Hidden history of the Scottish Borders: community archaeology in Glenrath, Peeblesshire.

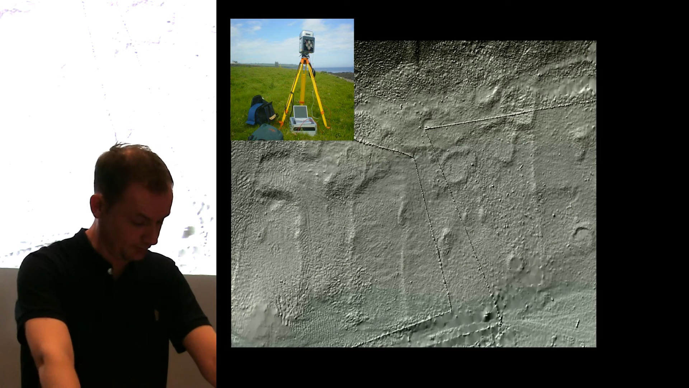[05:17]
the latter designed to provide minute detail of the terrain. The mix of techniques provided very successful, and slowly but surely, a picture of the landscape began to emerge, and one that was far more chaotic than the previous 1950s survey.
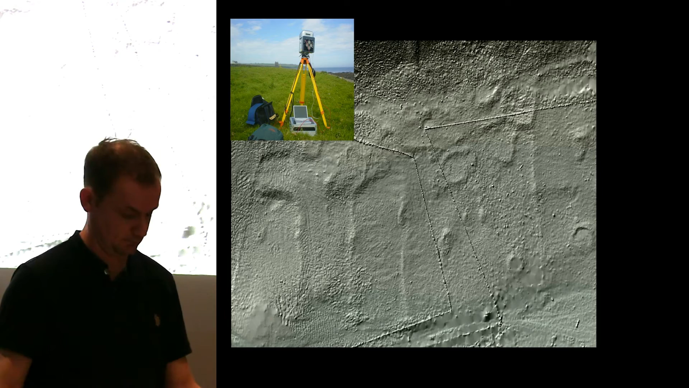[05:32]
And keep that notion of chaos in your head.